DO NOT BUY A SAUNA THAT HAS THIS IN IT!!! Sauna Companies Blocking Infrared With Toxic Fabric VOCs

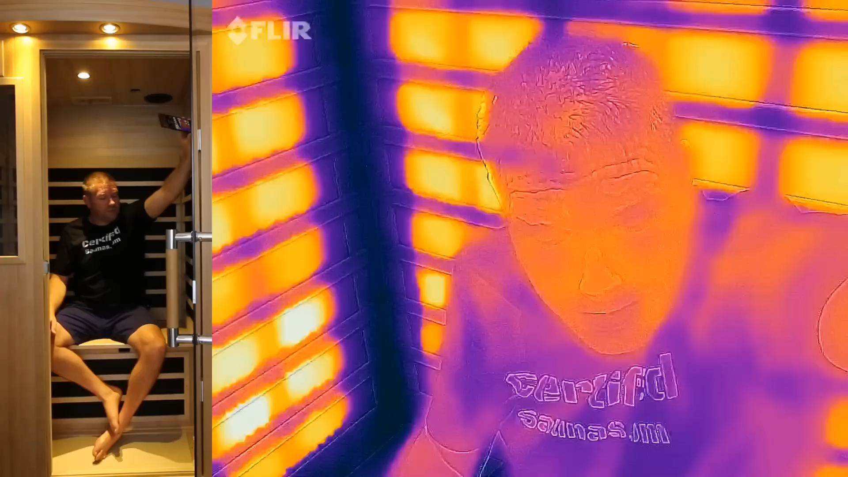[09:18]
It's zero VOC. There's no off-gassing. There's never been a smell. It's never stopped me from getting a sauna experience or a good sweat.
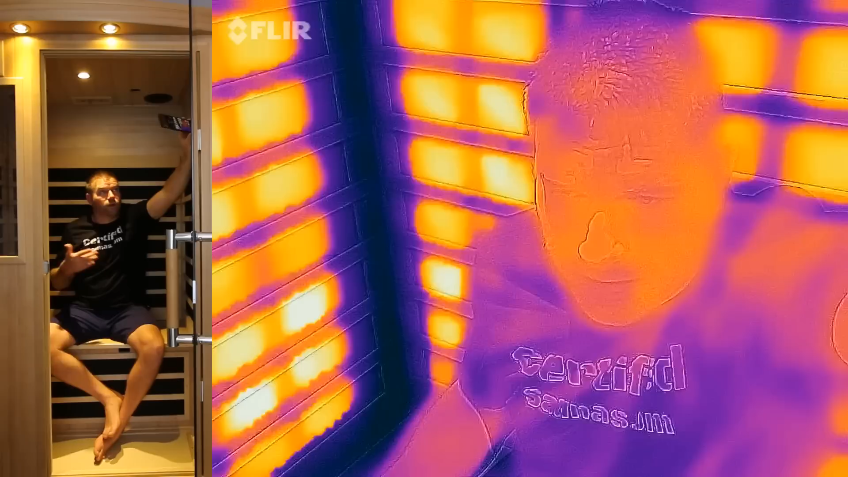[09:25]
There's no blocking of infrared. Now, I think one of the things that I might be able to...
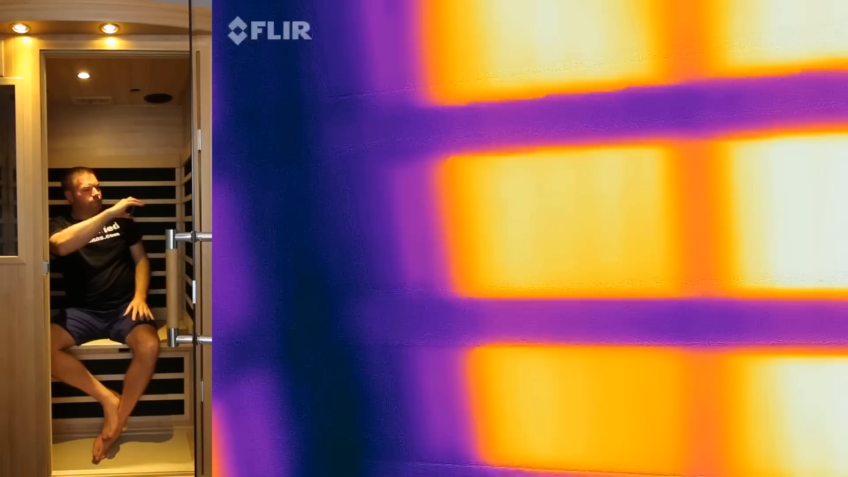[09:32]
Oh, now I can see.
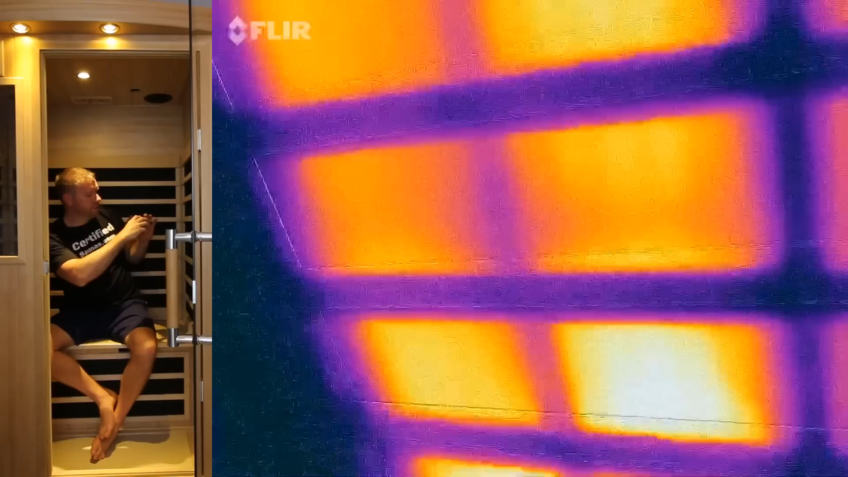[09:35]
Okay, so I can see what you see now. So, okay, in the defense of all these crazy claims,
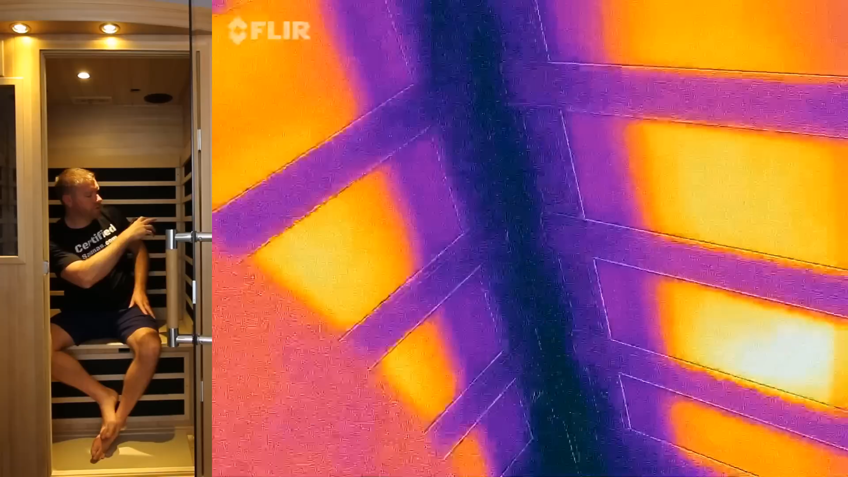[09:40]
maybe there's a two or three minute period
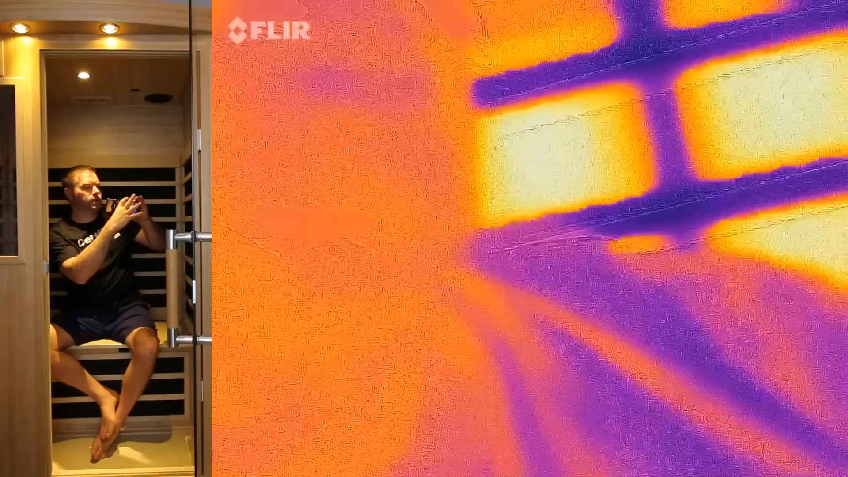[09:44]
where it does take an extra two or three minutes for the infrared to
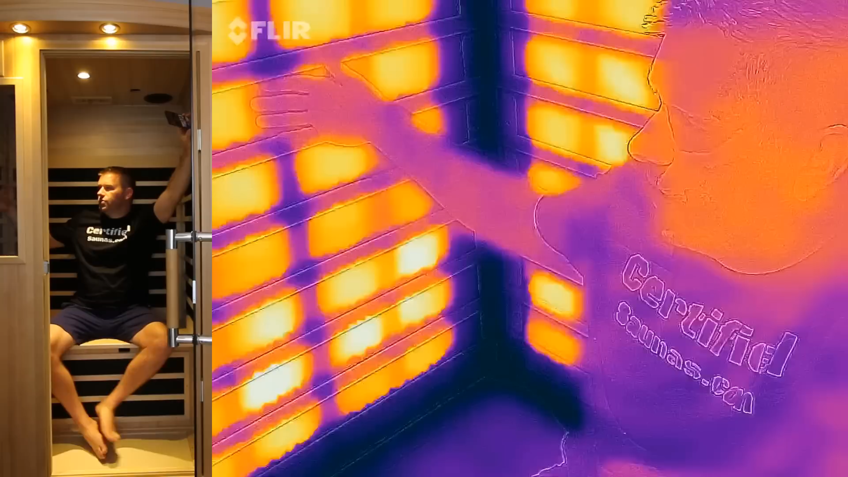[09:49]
heat up the entire heater assembly.
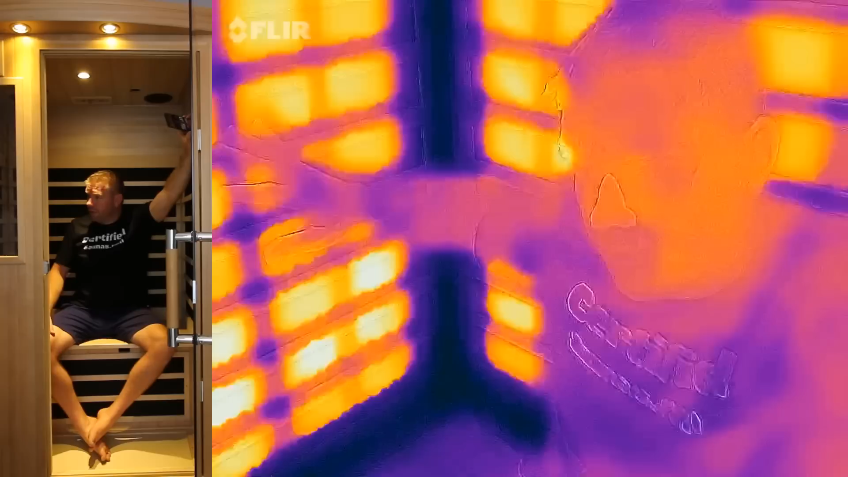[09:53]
So it does look like that from there. But I would take... I mean, two or three minutes is nothing. I would take an additional two or three minutes of
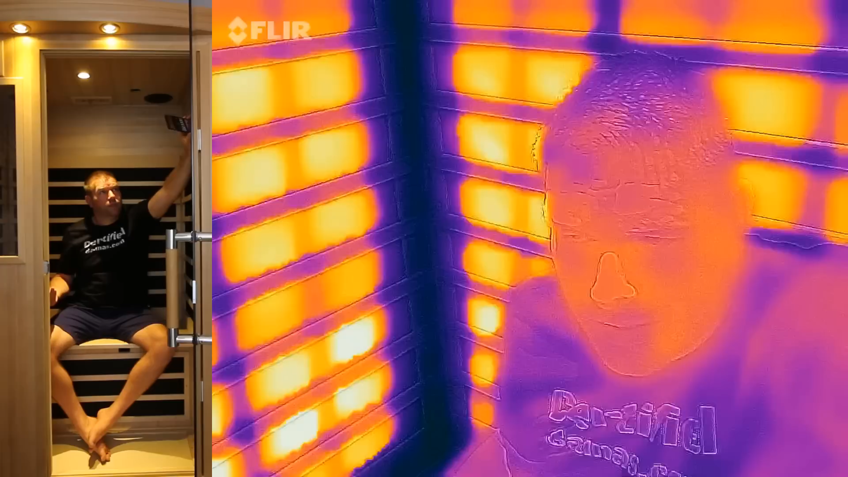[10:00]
heater time for a low electric field, low body voltage, low magnetic field sauna any day. I mean, that's not really a selling point. But anyway, I don't know.
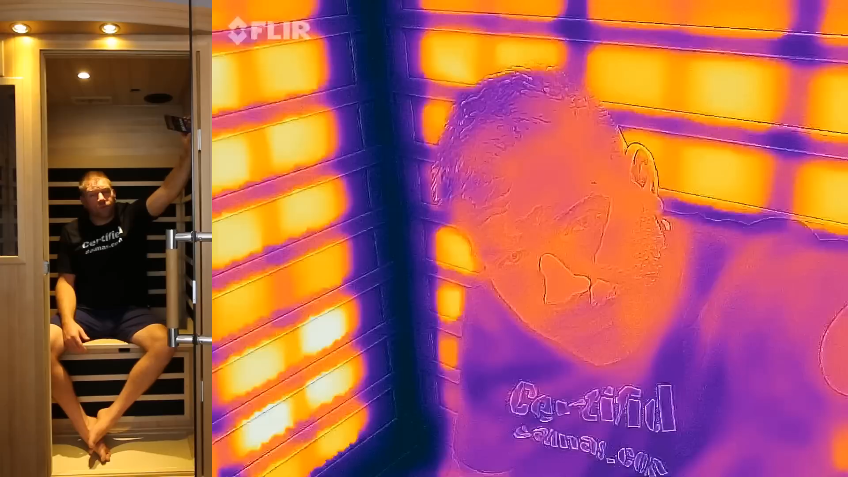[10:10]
Cool test. Let me know what you guys think. You want to see more of this stuff? Do you have an idea for another one?
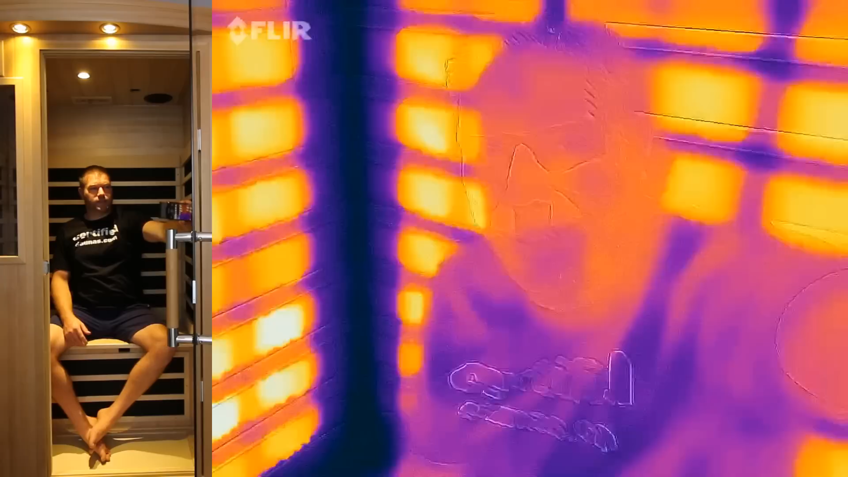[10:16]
Should I just sit in here and have the FLIR camera run the whole time? I don't know how long this thing will roll.
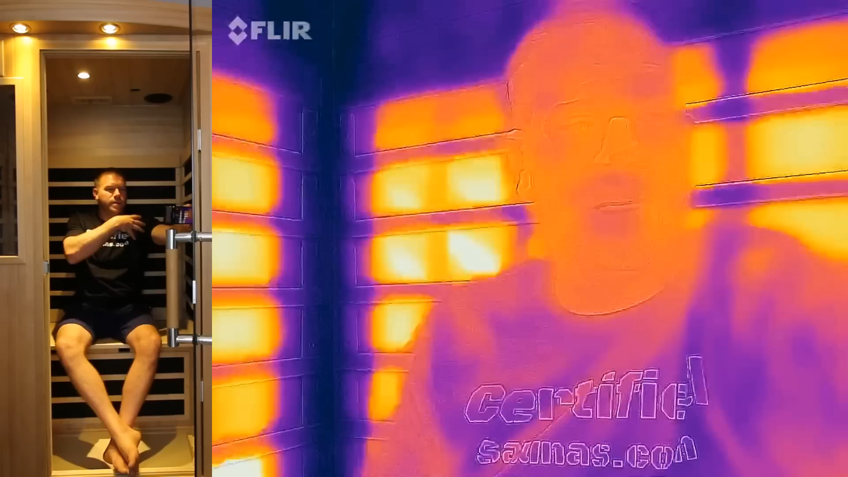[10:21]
But we should be able to see my actual body be, you know, heat up over time.
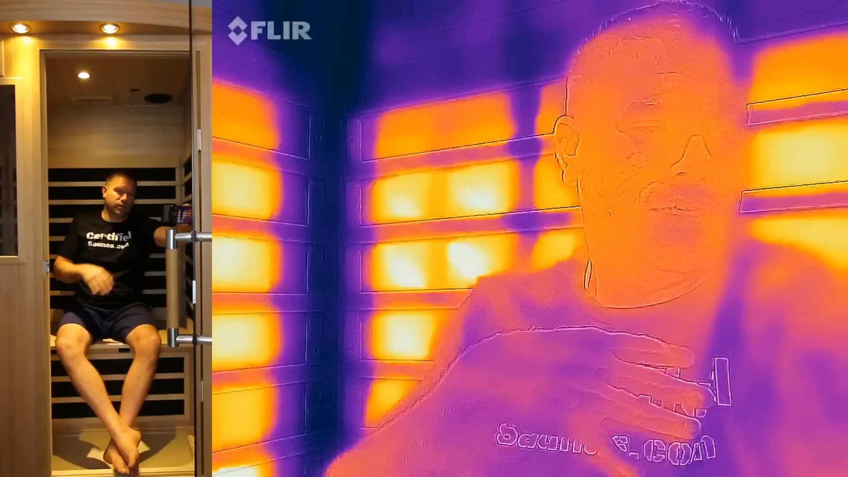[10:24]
If I would keep my arms and stuff, like my arms are out in the middle of the sauna, almost out the door at times to get the shot.
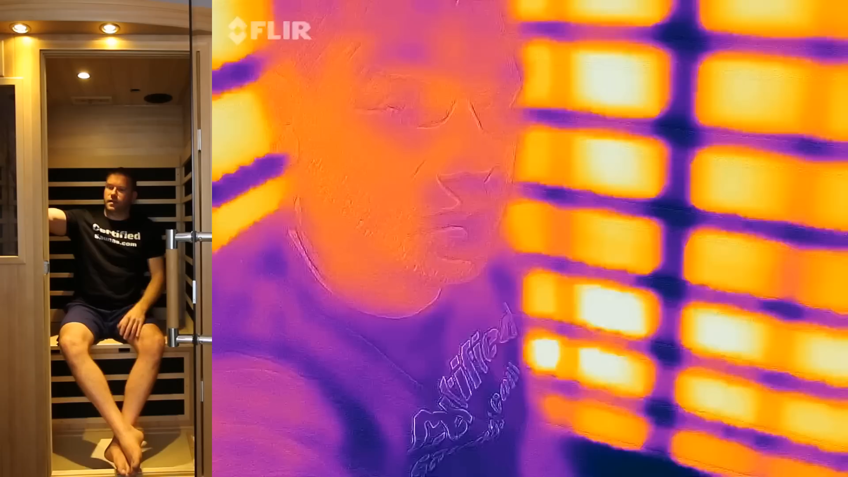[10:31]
But I bet if I kept my hand here in front of the heaters, you would see it change color.
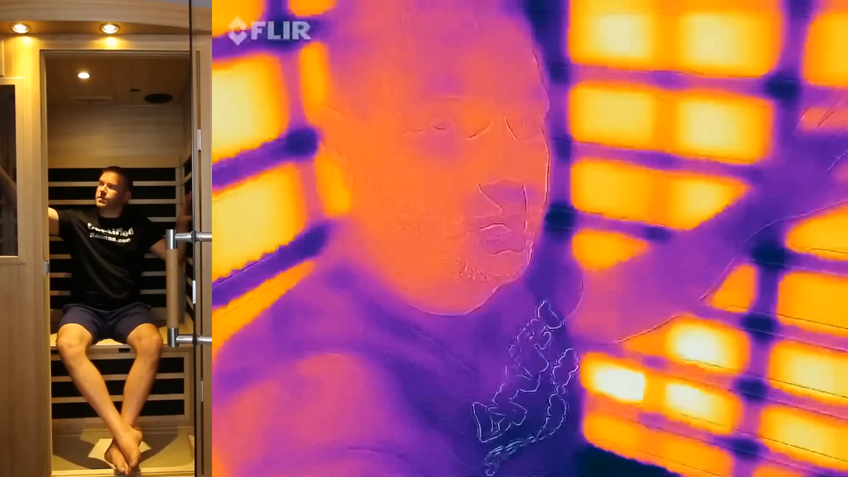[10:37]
And hopefully I'm good enough to do this blind.
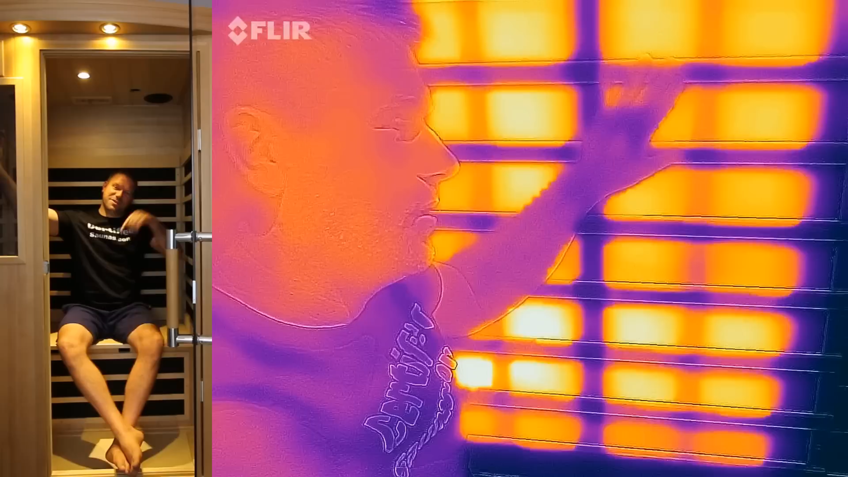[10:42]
The screen's on the other side, I can't see. To see what happens. So this should be getting hotter. And I want to get out now because I'm going to start sweating if I don't. Let me know what you guys think.